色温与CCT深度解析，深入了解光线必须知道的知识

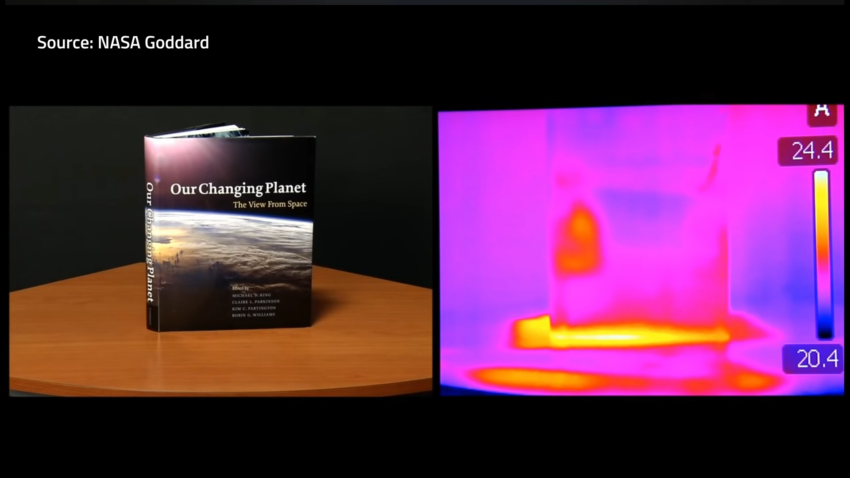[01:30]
热成像仪使用了可以感知红外电磁波的设备把接收到的红外光信息转发为屏幕上我们肉眼可见的信息